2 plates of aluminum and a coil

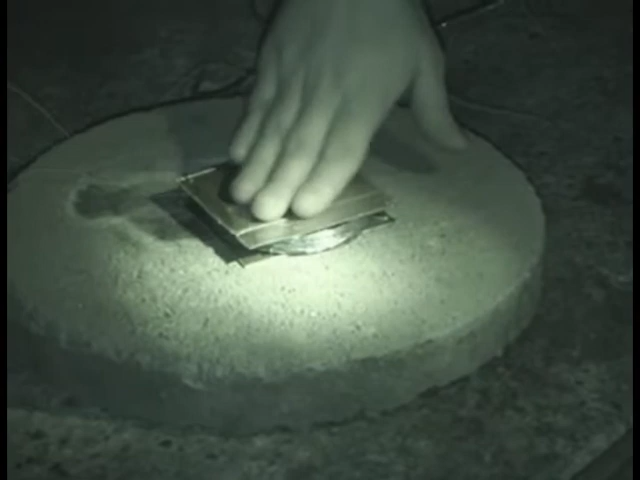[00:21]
Is it hot? The copper is completely cold. But the metal is hot?